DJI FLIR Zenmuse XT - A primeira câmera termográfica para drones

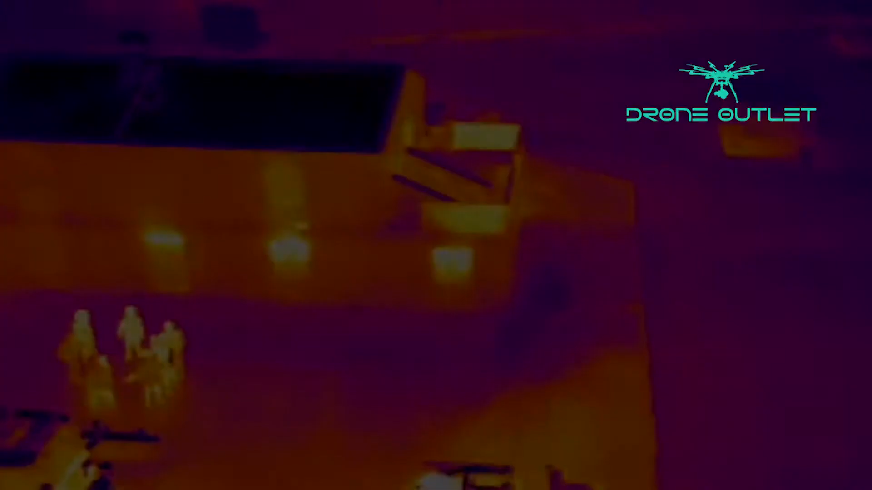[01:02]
we can also see how it's affecting the roof above,